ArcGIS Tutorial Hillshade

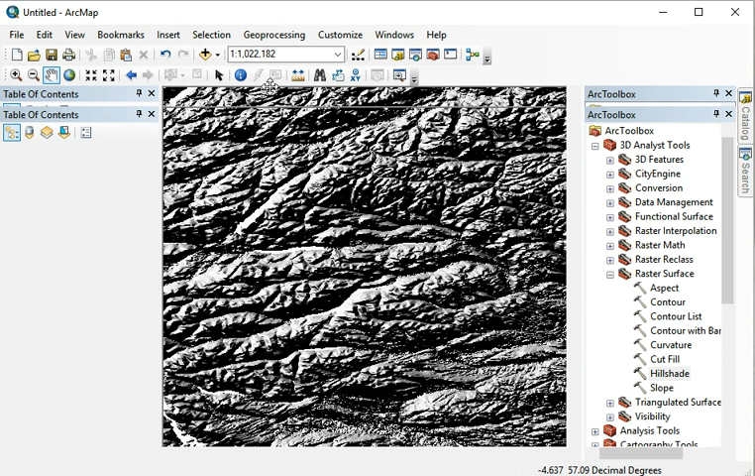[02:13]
this semi-transparent and we put it over our main layer and we can do that if i right click anywhere here we can get the effects tools put it back in the screen so i'll have it here and then we have our hill shade layer and we can adjust the transparency so let's make it transparent let's make it quite transparent and that's that looks much nicer at this this setting and as the two layers really belong together we can select both layers